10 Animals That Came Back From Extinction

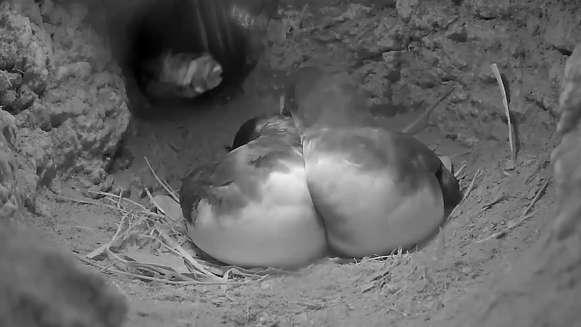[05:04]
numbers dwindle in the last several centuries is due to their breeding they only have one breeding season and females lay
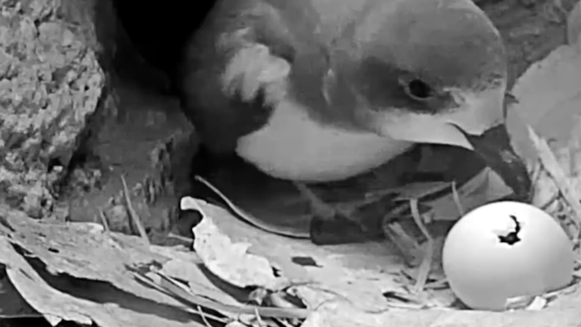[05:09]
only one egg during that season not only that but only 40 to 50 percent of the eggs successfully hatch the
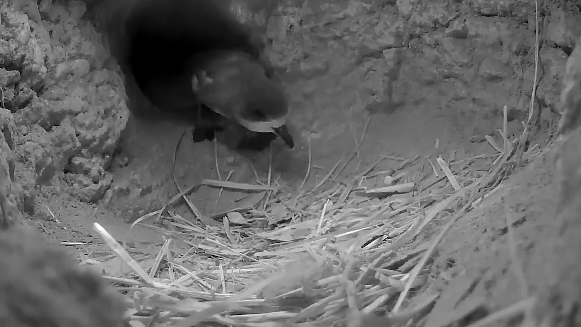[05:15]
kahao's mate for life and typically return to the same nest each year currently researchers are increasing safe areas for the birds to nest on the islands and hope to increase the population so they are no longer considered endangered